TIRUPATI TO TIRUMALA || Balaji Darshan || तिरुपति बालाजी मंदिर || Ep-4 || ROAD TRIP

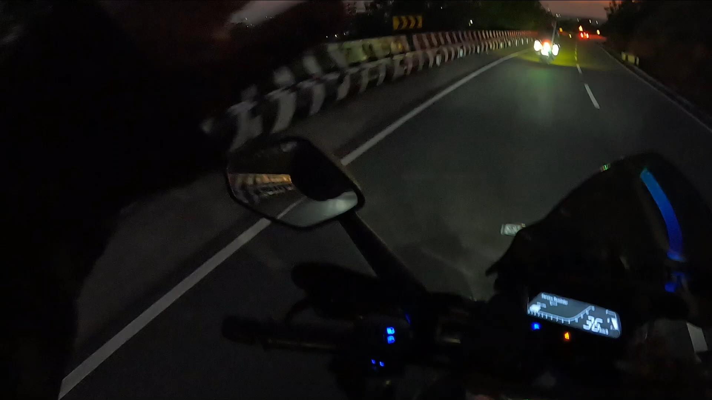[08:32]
उधर पहाड़, इधर भी पहाड़, बीच में मैं, और ये शार्प कर्व।